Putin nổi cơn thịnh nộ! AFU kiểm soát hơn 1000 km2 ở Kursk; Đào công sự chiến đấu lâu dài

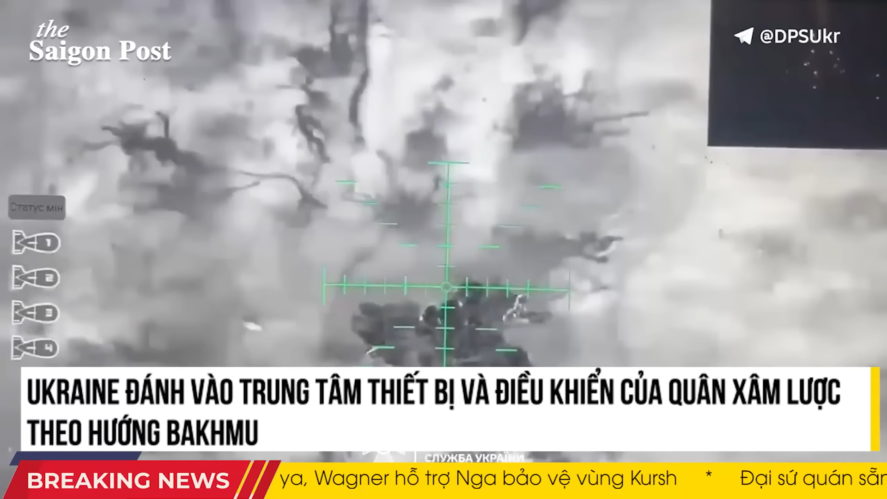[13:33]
đã được công bố trực tuyến Theo thông tin từ RBC Ukraine,
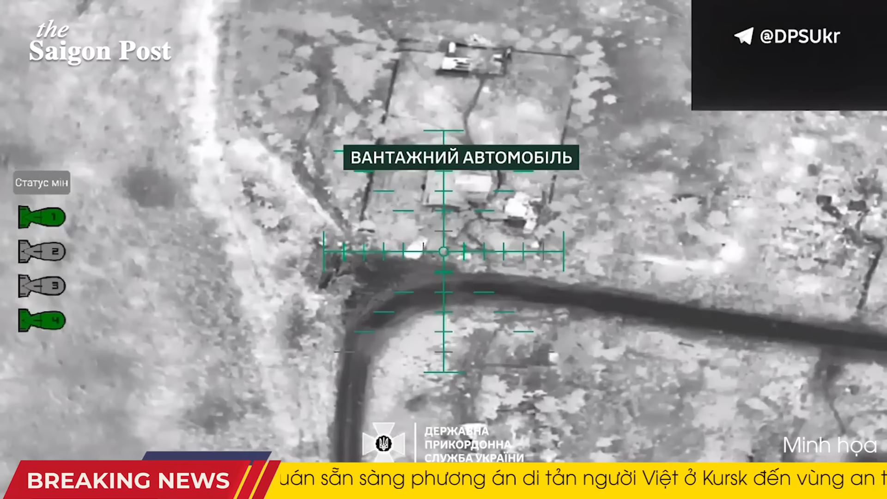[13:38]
dẫn nguồn từ dịch vụ báo chí của cơ quan biên phòng nhà nước Ukraine trên nền tảng Telegram Một đoạn video đã được công bố,
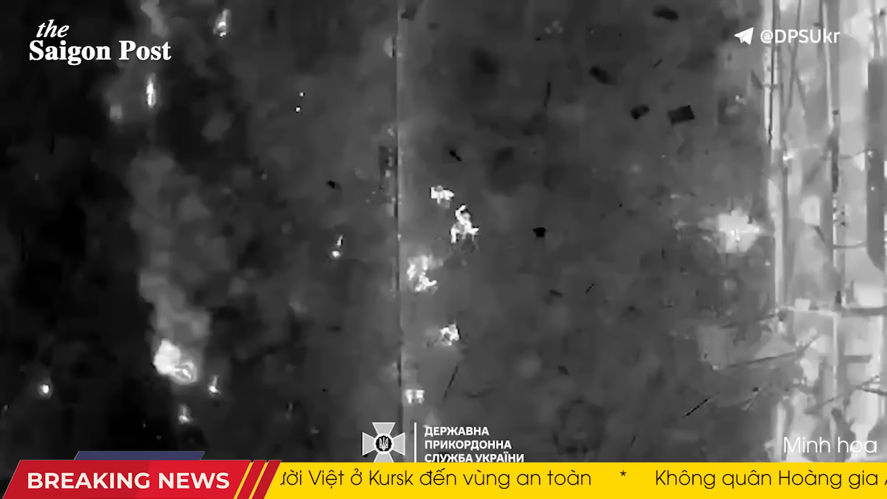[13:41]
ghi lại hoạt động của đơn vị biên phòng mang tên Revenge Đoạn phim cho thấy lực lượng phòng thủ Ukraine đã tấn công thành công vào pháo MT-12 Rapier của đối phương và
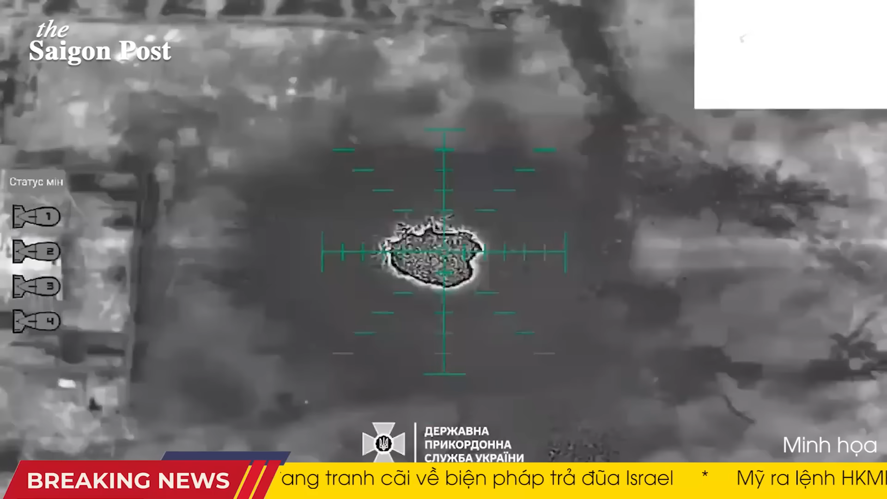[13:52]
một trung tâm điều khiển máy bay không người lái UAV của quân đội Nga trong khu vực Bắc Mút Cơ
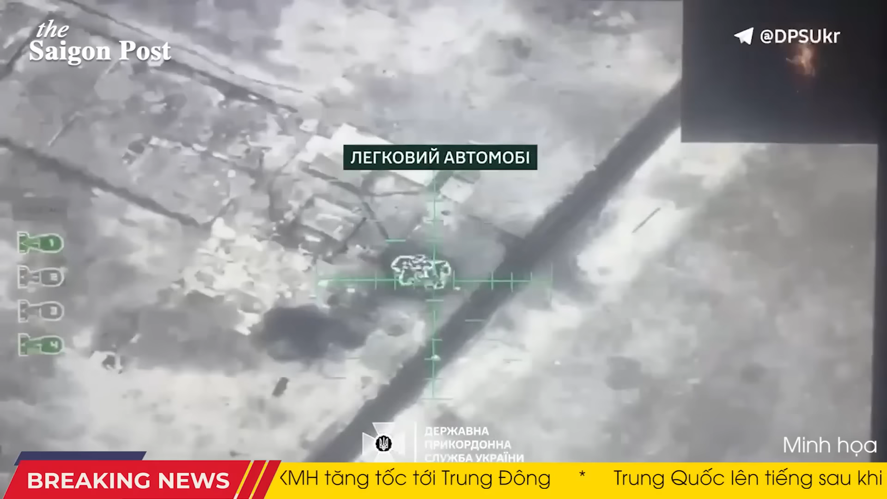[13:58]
quan biên phòng nhà nước Ukraine cũng báo cáo Ngoài ra,
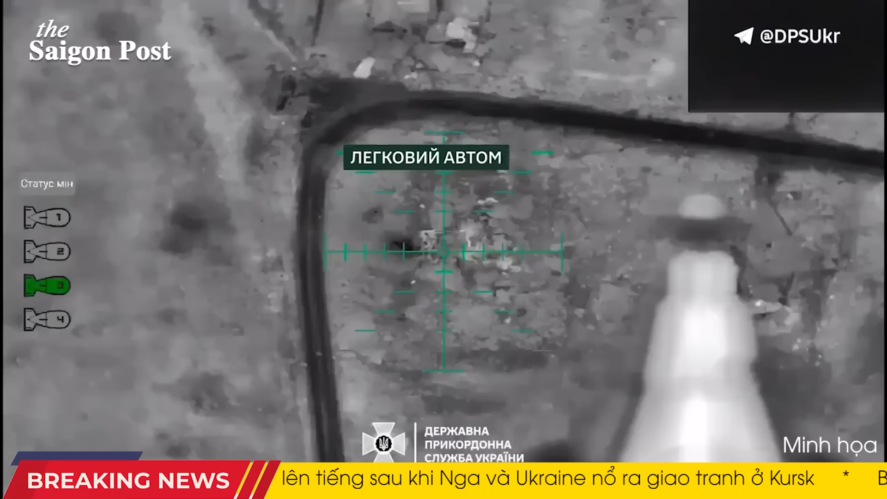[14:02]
các chiến binh của chúng tôi đã phá hủy một xe tải quân sự tiêu diệt hai binh sĩ địch và làm bị thương một người khác
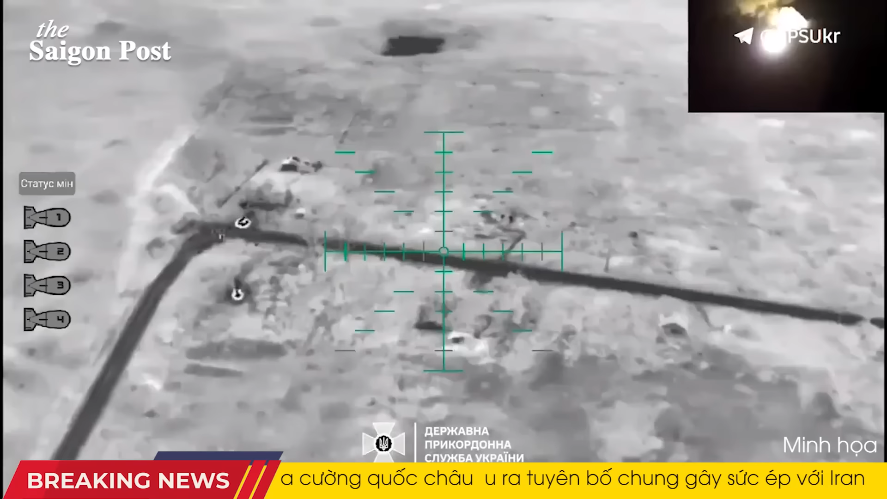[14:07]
Đoạn video chi tiết cho thấy lực lượng biên phòng đã sử dụng máy bay không người lái để thực hiện
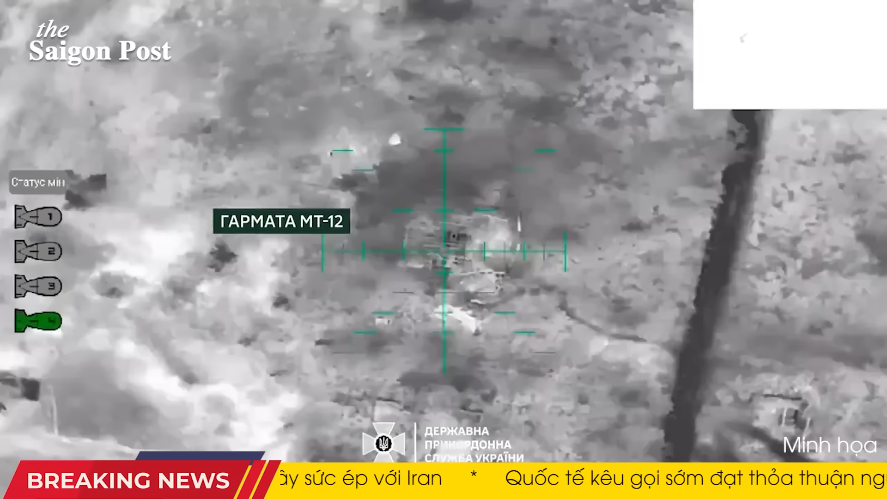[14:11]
các cuộc tấn công chính xác vào vị trí và thiết bị của quân xâm lược Một số mục tiêu được xác
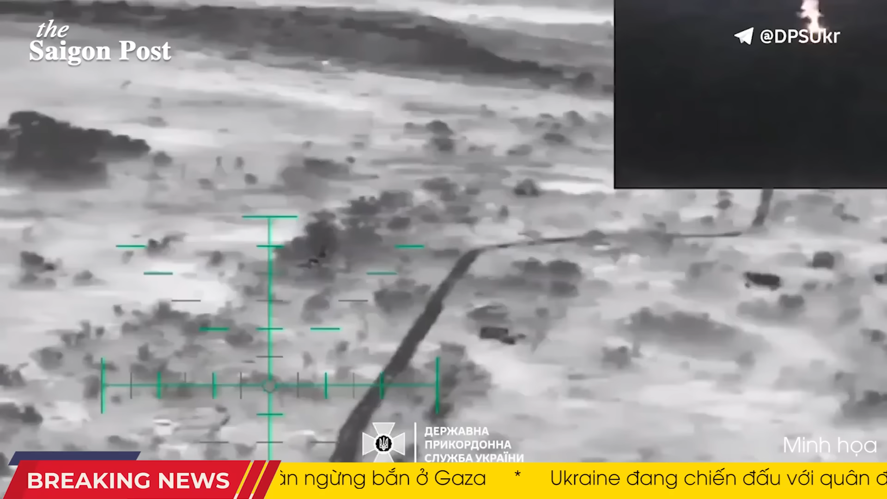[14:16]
định trong khu vực rừng rậm trong khi những mục tiêu khác ẩn nấu trong các công trình bị đổ nát Đáng chú ý,
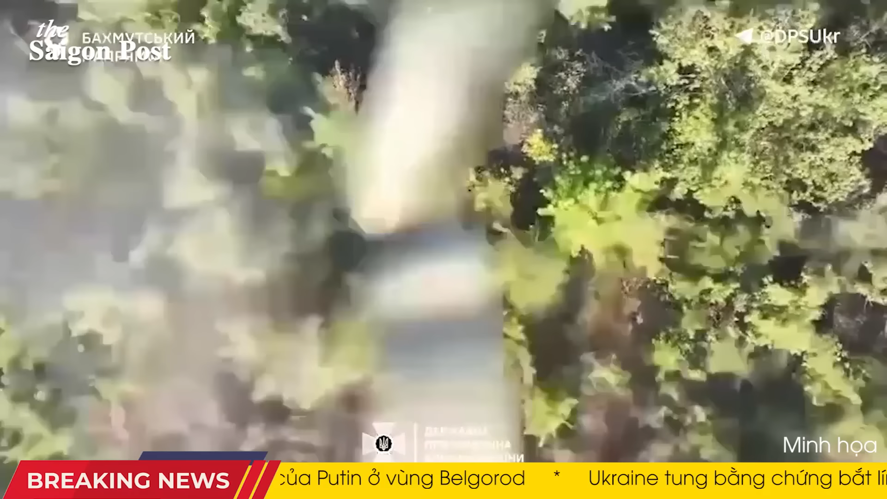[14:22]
trước đó một ngày đã có thông tin về việc lực lượng biên phòng Ukraine bắn hạ một máy bay không người lái của Nga từ trên
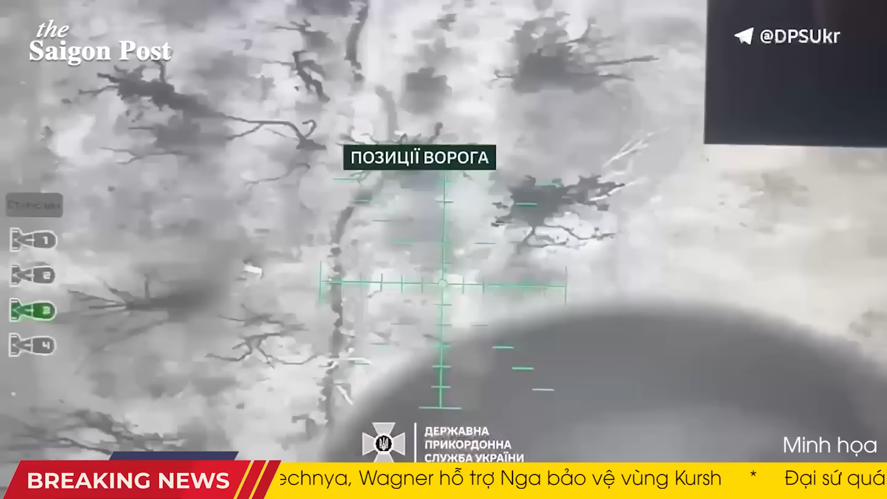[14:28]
không trong khu vực Bắc Mút Bài báo cũng nhắc lại rằng, lực lượng lục quân Ukraine gần đây đã tiến hành nhiều cuộc tấn
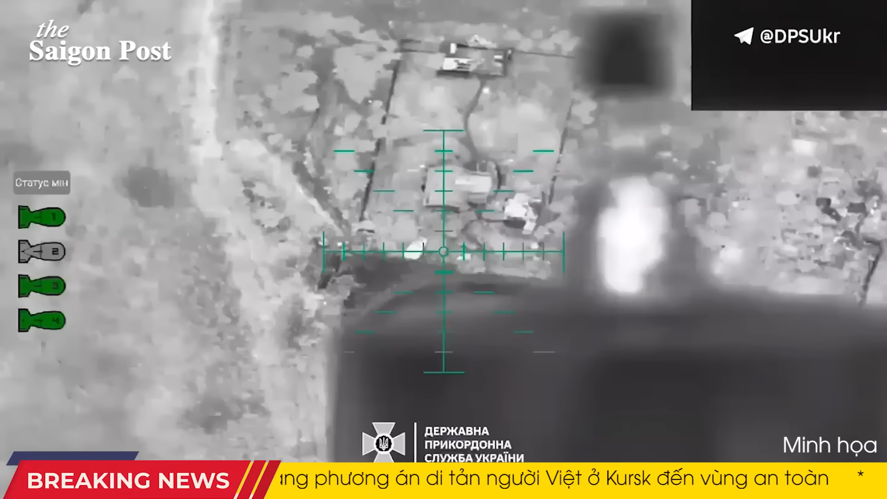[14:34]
công thành công nhằm vào thiết bị và nhân sự của đối phương ở mặt trận phía đông Những hoạt động quân sự này là một phần trong nỗ lực liên tục của Ukraine nhằm bảo vệ lãnh thổ và đẩy lùi cuộc xâm lược của Nga
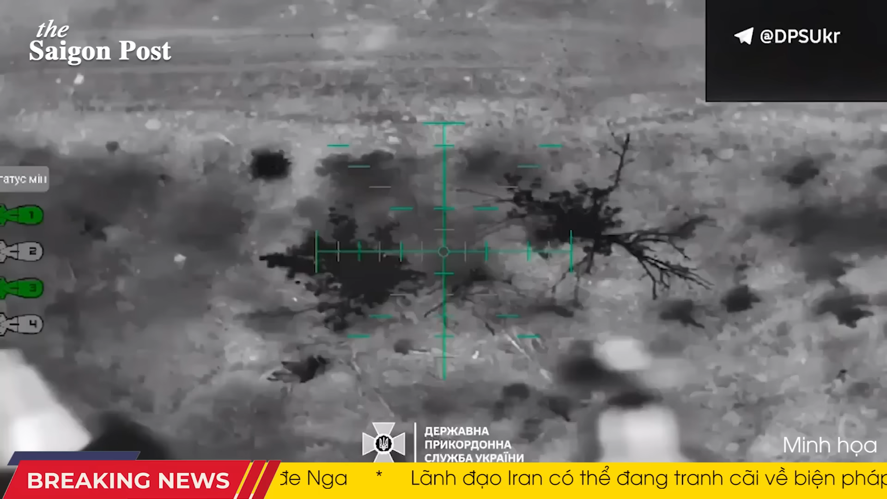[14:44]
Các cuộc tấn công chính xác và hiệu quả như vậy không chỉ gây tổn thất về người và thiết bị cho đối phương mà còn có phần nâng cao tinh thần chiến đấu của quân đội Ukraine